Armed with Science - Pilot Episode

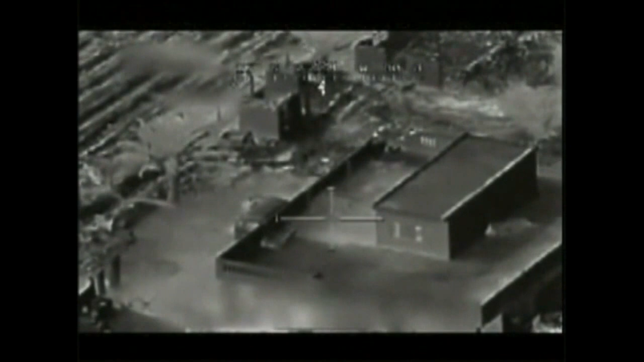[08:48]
That was a weapon in his hand. Roger, I think it's a weapon. In war, the battlefield is a dangerous place. Fire.
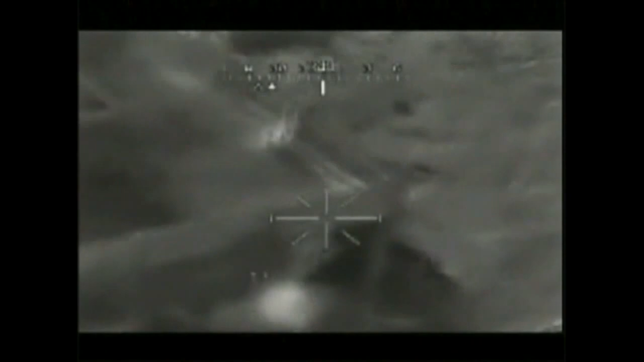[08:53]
And it becomes even deadlier for what you can't see.
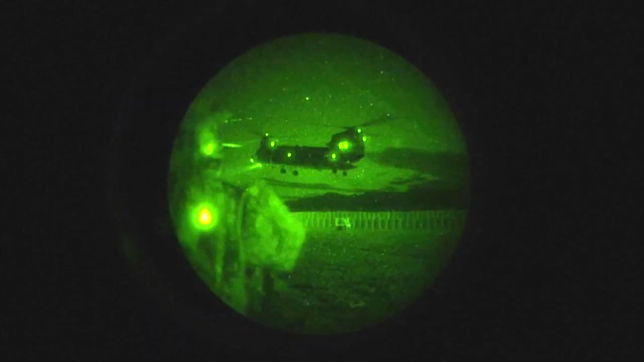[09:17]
To see how this supervision would work, we need to start with infrared light.
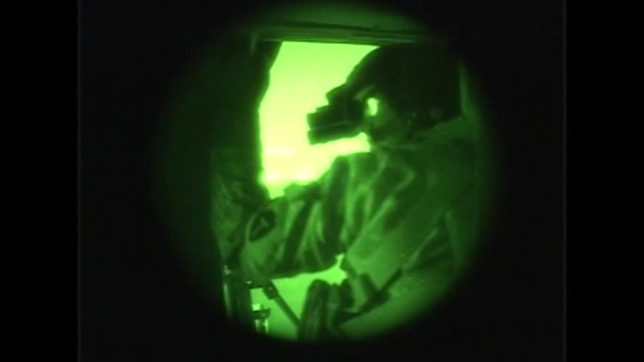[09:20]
Infrared light, or IR, is invisible to the naked eye.
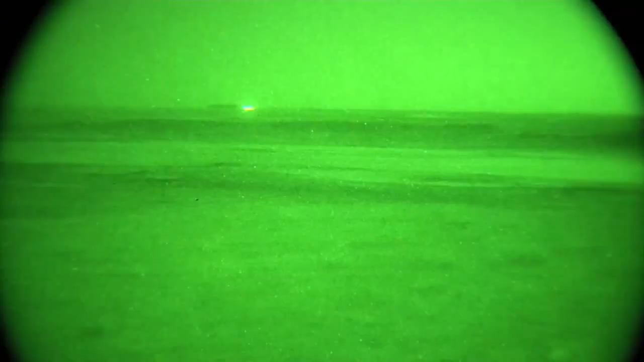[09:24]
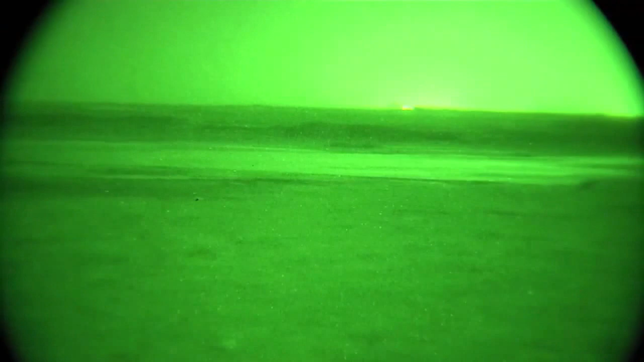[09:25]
Now, every object emits IR light, you just can't see it. The hotter an object, the more IR it emits.
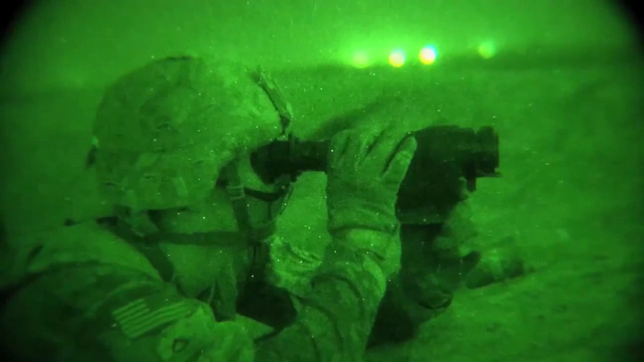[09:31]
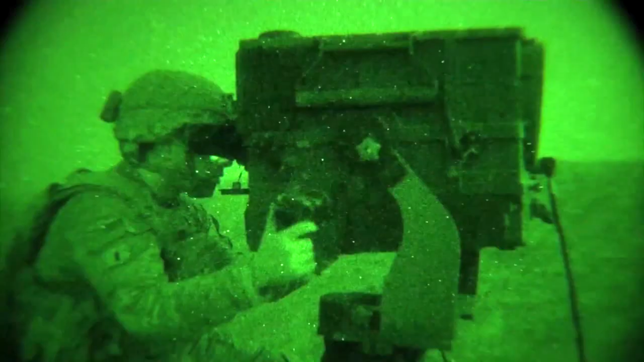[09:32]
And what makes IR unique is that it can pass through smoke, fog, and haze. To detect IR light, you need a special camera. Most of them work like this.
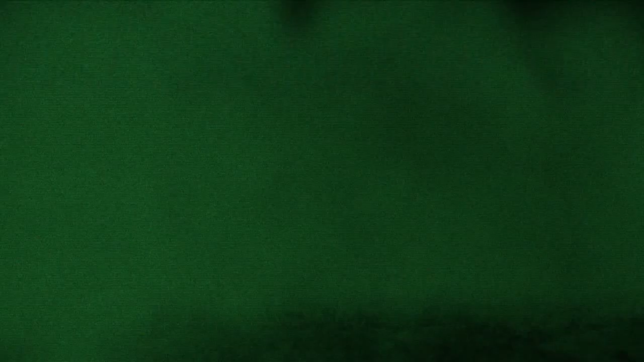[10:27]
Powerful enough to cut through IR-blocking smoke agents. At the heart of each camera is the detector material. The more sensitive the material, the better the IR camera.
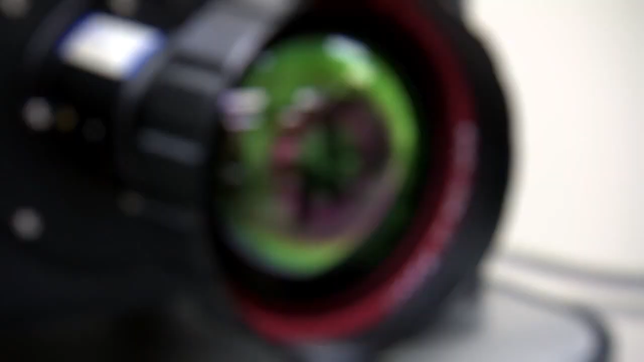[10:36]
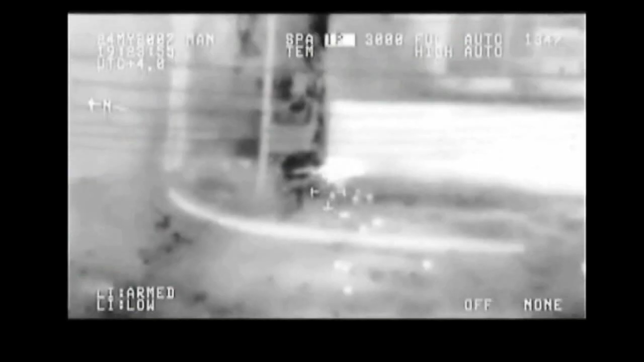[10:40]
Current detector materials can only absorb about 5% of IR light.
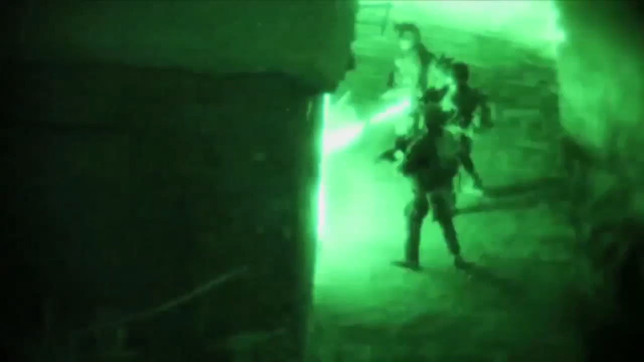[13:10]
military a range of these supervision devices.
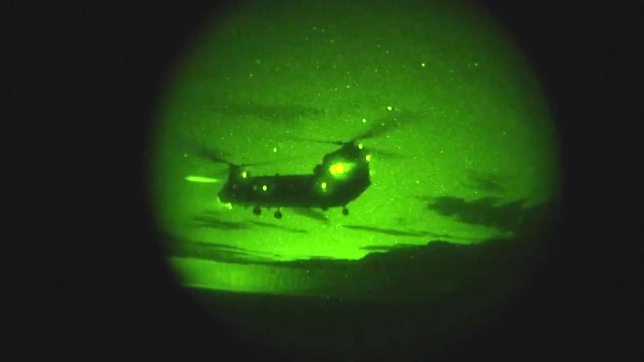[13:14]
Helicopter pilots would be able to fly in zero visibility.